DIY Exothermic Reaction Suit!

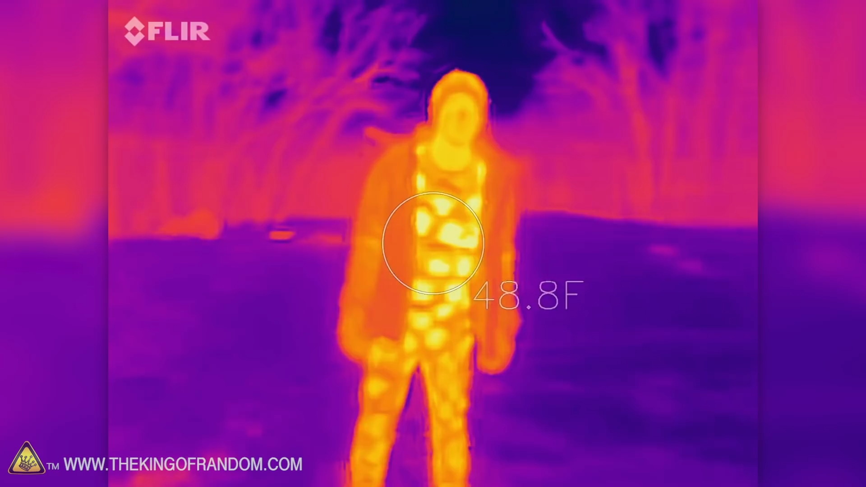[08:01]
On screen: spot 48.8°F
Oh It takes a while for these things to warm up, but now they are going and it is This is so hot with the jacket on holding all that heat in